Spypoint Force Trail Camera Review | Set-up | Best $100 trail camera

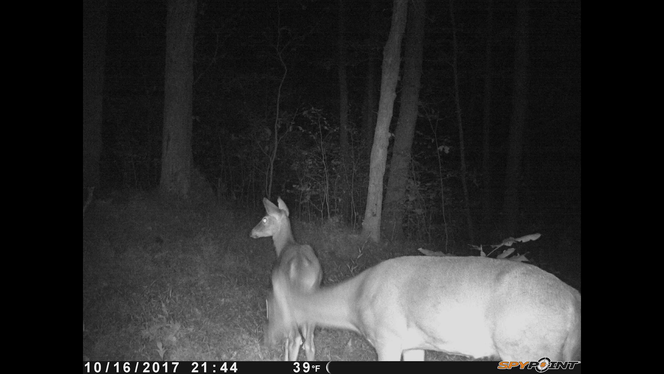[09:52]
The one concern I did have about the water gasket came through when we had a really, really bad rainstorm. A little bit of water did get on the inside, but nothing terribly serious. Moving photos, as y'all can see, can be kind of blurry. Obviously, you're not buying a browning where it's moving quality photos should be very clear, but still, for $99, I'm very, very, very impressed. Overall, I mean, here's a buck. You can zoom in and you can see every detail about him.
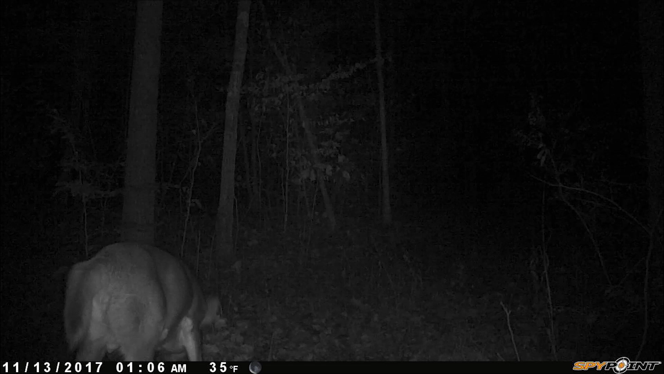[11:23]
Like, y'all can really see how nice of quality it is.